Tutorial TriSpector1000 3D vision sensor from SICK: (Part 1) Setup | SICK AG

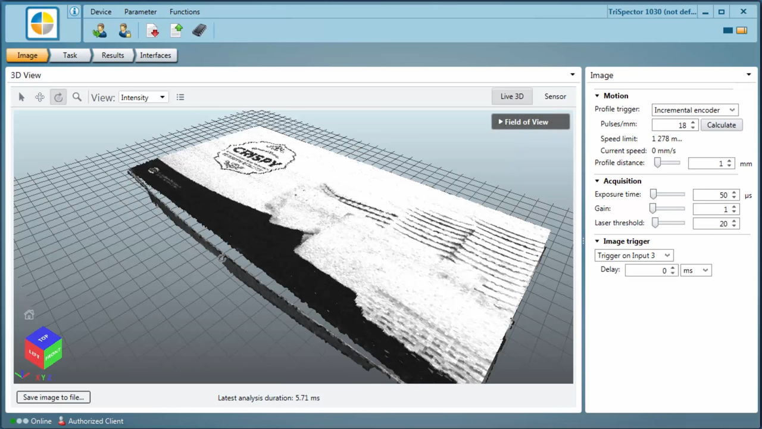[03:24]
The intensity information is visualized on top of the 3D data so that for example text or logos can be seen.
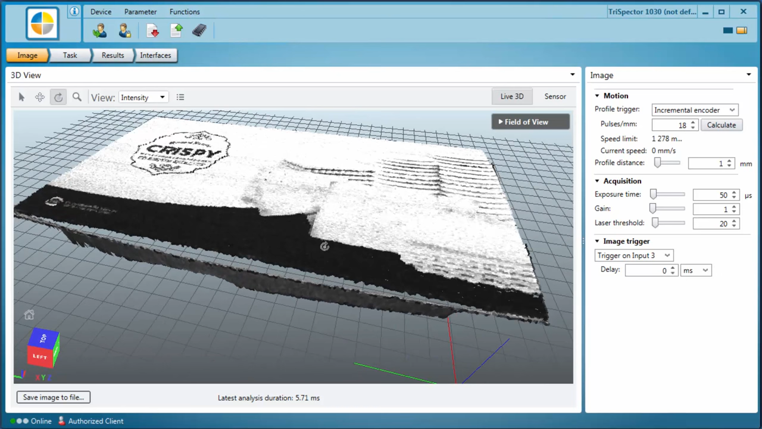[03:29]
The image trigger section is used to determine when images are to be acquired. The default setting is none where the trispector starts to acquire a new image as soon as the previous one is finished.
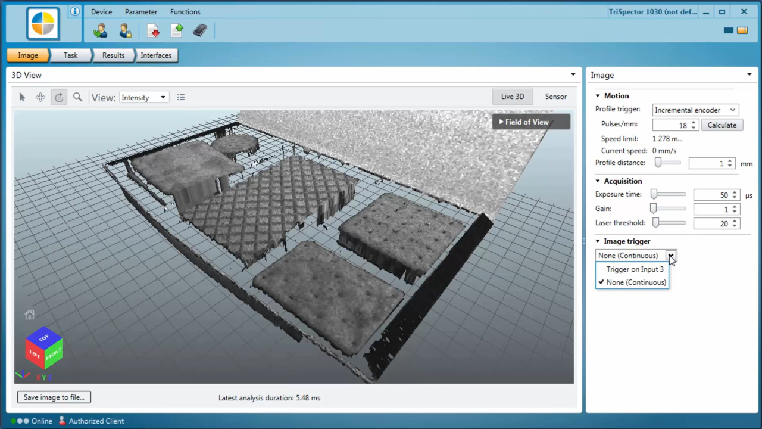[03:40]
Or you can select trigger on input 3 where the trispector is triggered externally by for instance a photoelectric sensor or a PLC. When using this setting the image acquisition can be delayed by a specified time or distance from the signal input.
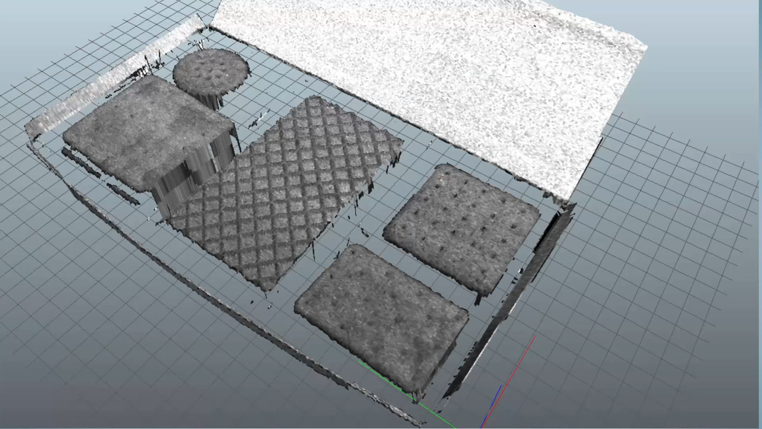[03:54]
Now the settings are complete and an accurate 3D image has been acquired. The trispector 1000 is a compact rugged easy to set up 3D vision sensor.